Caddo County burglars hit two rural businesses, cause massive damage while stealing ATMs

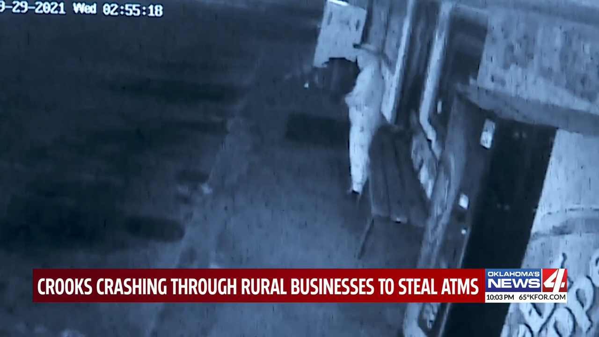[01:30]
Wednesday in Gracemont. Possibly the same crooks caught on camera, using the same M.O. on Pete's stop and go. And they rammed the store hard. There was glass way out in the parking lot, like the door frame to the double doors. Throwing a chain around the ATM, but not hooking it up to the truck, then running off.